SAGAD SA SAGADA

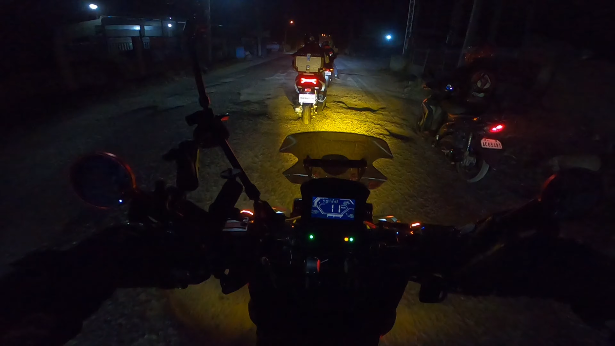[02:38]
Aliaga Nueva Ecija, medyo pangit pa ang daan dito,
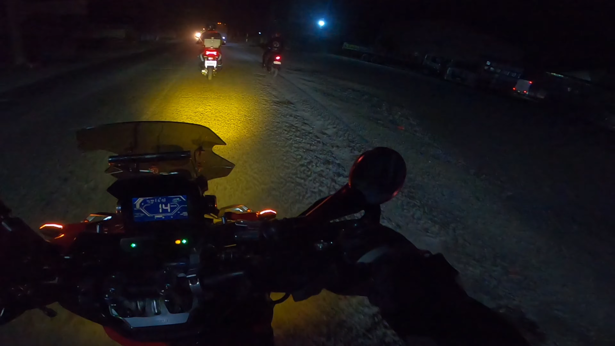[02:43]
lalo na pag madilim, medyo daan-daan po mga idol.